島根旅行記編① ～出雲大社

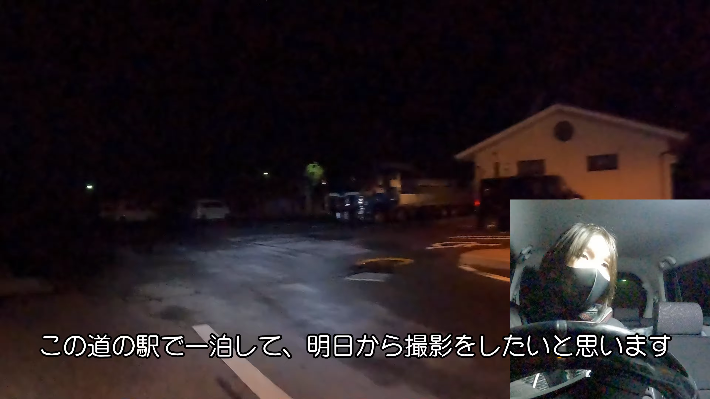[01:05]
ちょっとね、もう皆さんここ車中泊されてる方結構多いので、この辺適当に止めて一泊したいと思います。ちょっと皆さんに迷惑かからないですね。